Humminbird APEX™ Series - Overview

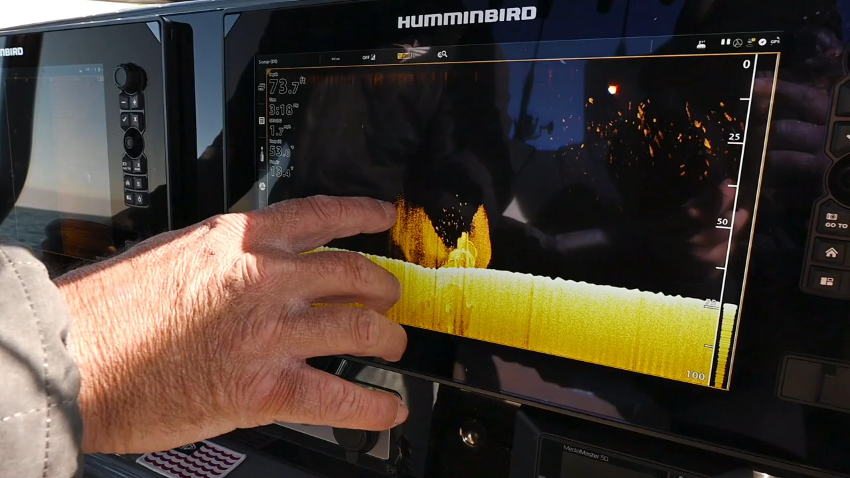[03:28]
all this bait fish all around here but look right here these are all the game fish that we're after right there
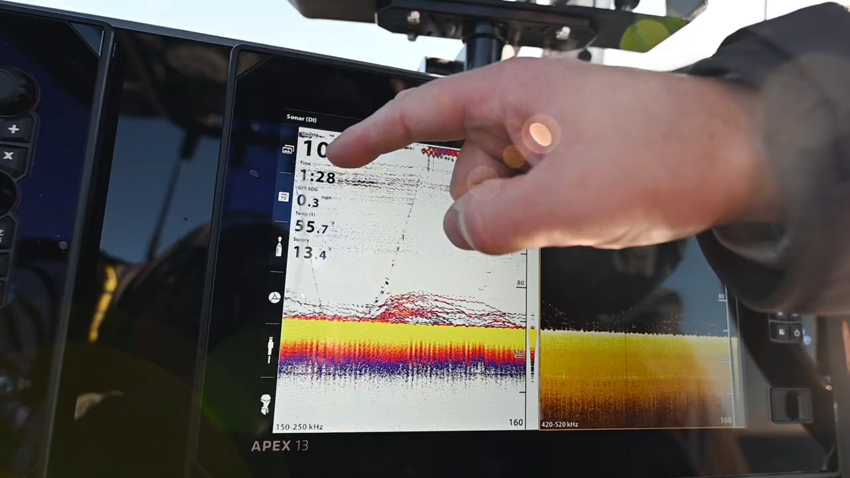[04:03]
this is the type of clarity that I'm embarrassing on for you can see your jig going down right there
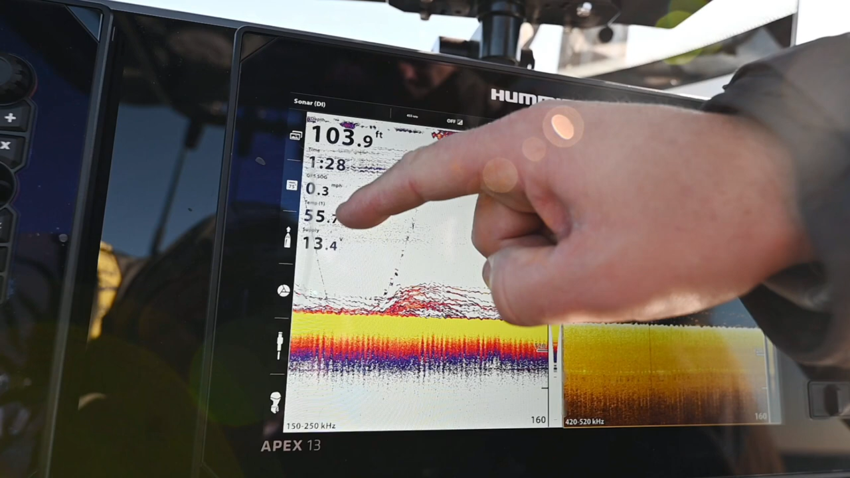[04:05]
On screen: depth 103.9 ft, speed 0.3 mph
and you can see the fish getting hooked and then fighting back up
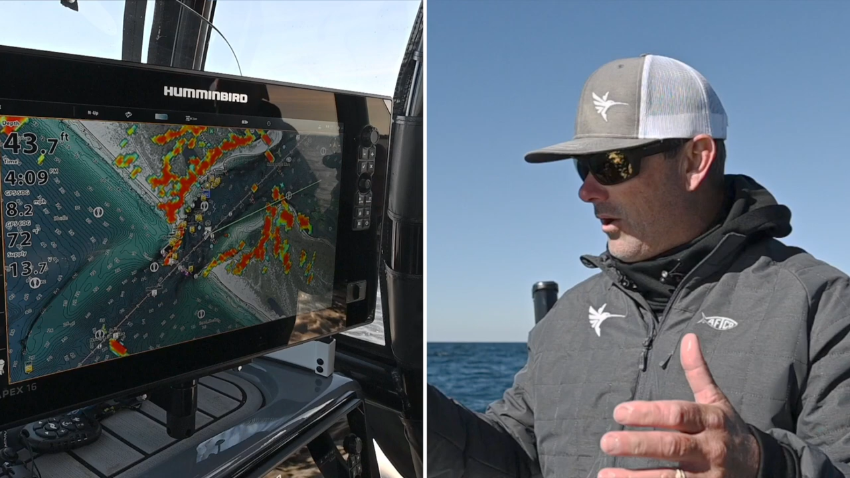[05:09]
On screen: depth 43.7 ft
we did was run out here pick one of these wrecks that's on the Coastmaster we pull up here we can
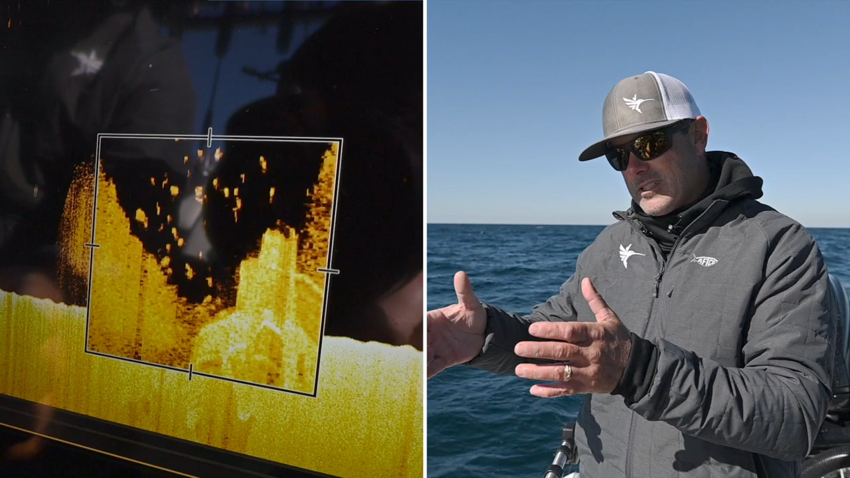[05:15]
see where all the bait marks on it we can see the fish that are there